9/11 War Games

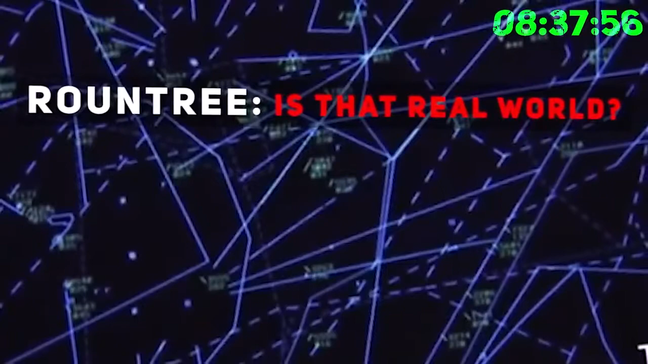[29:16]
Real-world hijacked. Cool. For real?
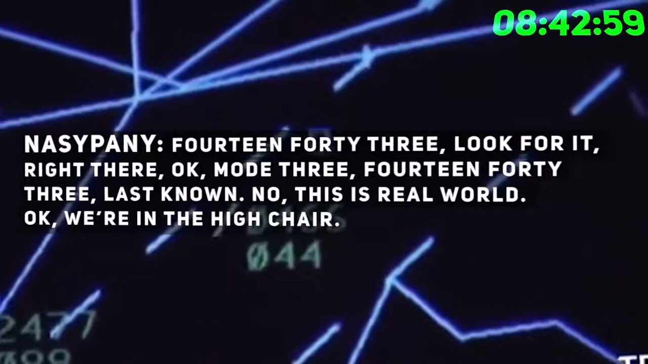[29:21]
1443, look for it. Right there. Okay, mode 3. 1443, last known. No, this is real-world.